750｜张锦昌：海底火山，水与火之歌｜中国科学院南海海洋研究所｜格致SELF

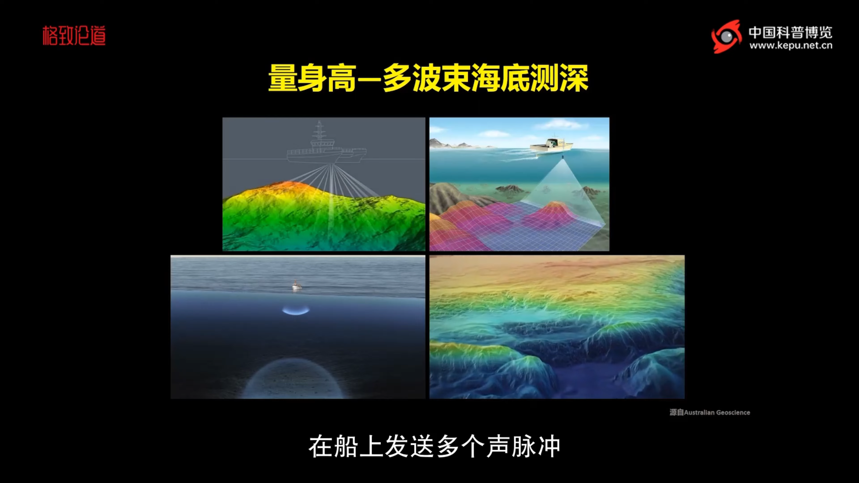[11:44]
就像量身高一样它利用的是回升探测的原理在船上发送多个生脉冲获取船下的垂直深度以及与船际相垂直的一定宽度的面内水深值从而汇集出高精度的海底地形图在我们在大塔木火山获取的海底地形图当中很清晰地能看见整一座火山展现出来的是一个穷龙状的形态所以它也叫做顿状火山
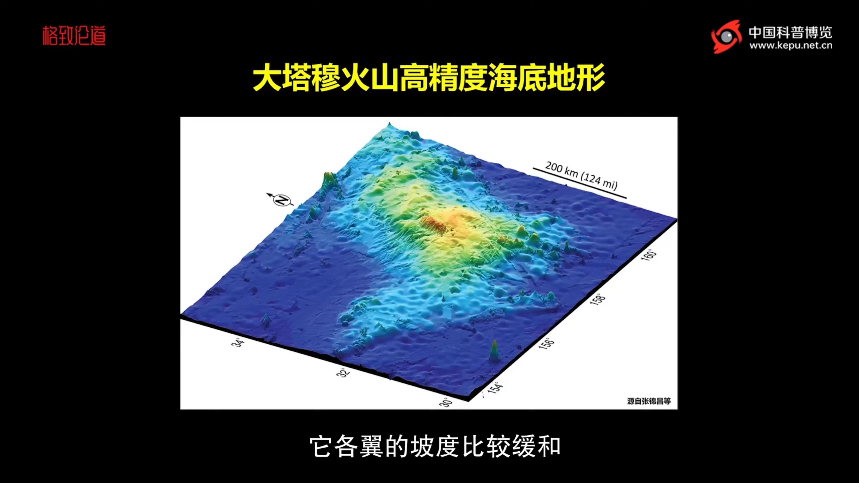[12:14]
它各异的坡度比较缓和
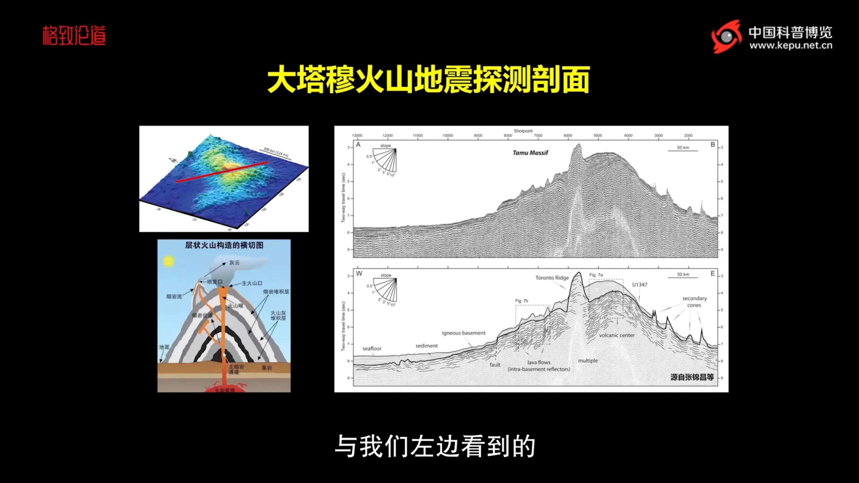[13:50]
喷发出来的熔岩向两翼流动熔岩流冷却了之后堆砌起层状的火山结构那我们观测达到的结果跟我们左边看到的这个教科书里面描述的层状火山结构横切图基本是吻合的那